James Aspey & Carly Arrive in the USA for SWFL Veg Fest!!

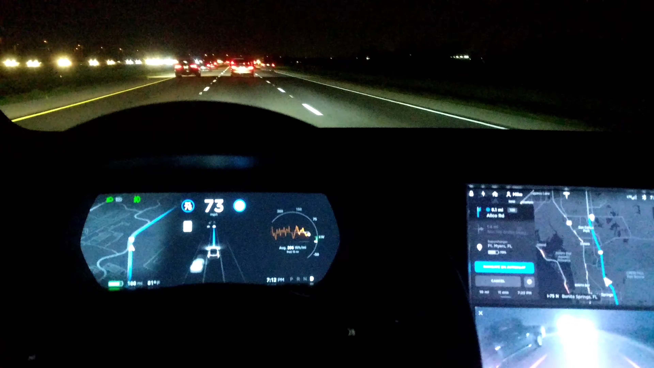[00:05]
all right I'm heading to the airport to pick up James and Carly I'm getting one last charge in here just to make sure I'm topped off with electricity
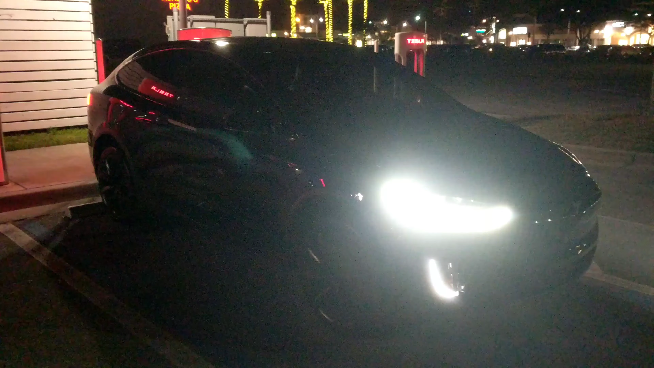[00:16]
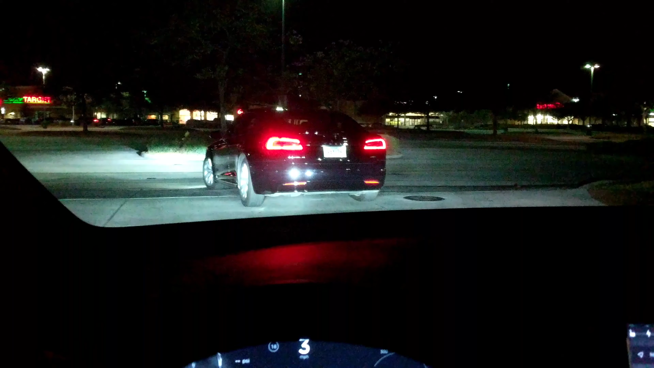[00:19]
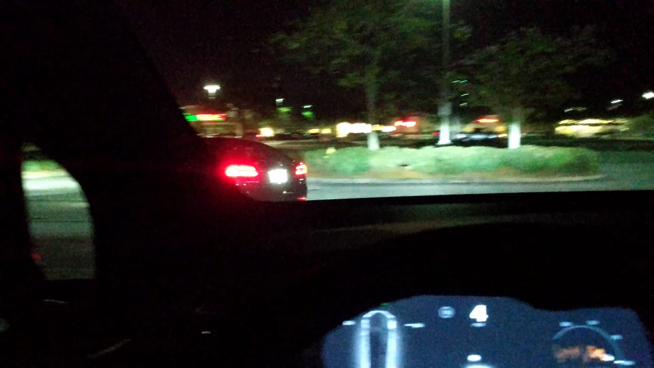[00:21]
just met this guy the supercharger from Toronto Ontario and his daughter is on the same flight as
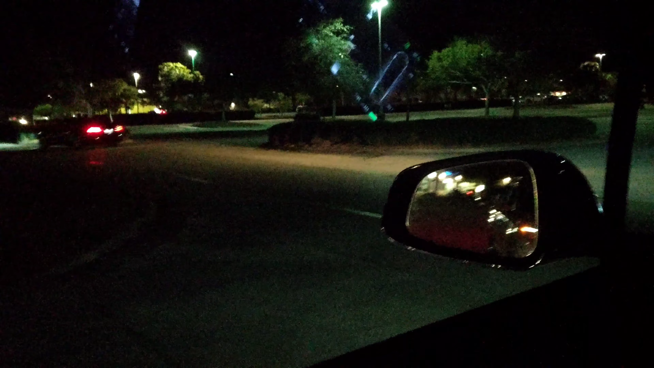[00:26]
James and Carly so I got the inside info and I'm following him to the terminal